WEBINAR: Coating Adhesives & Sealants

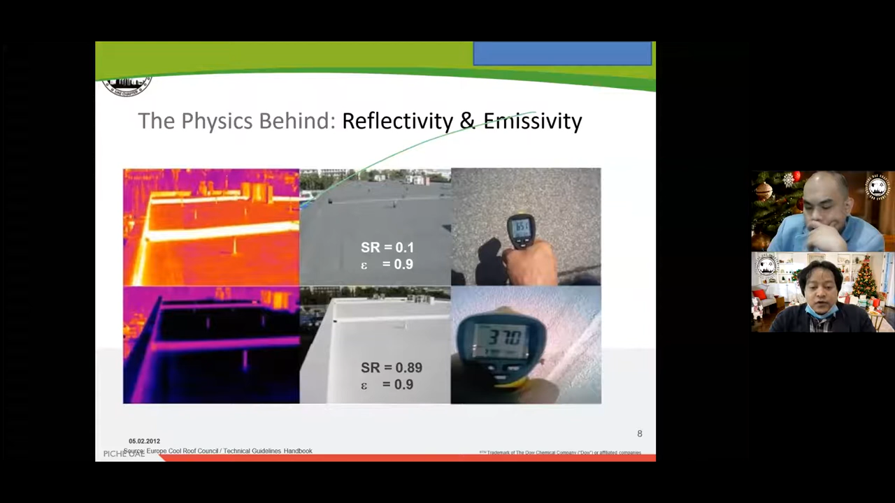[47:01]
Means temperature, it should show ng temperature na concrete na walang roof coating at saka nung may coating. So there was a significant variation compared to the temperatures.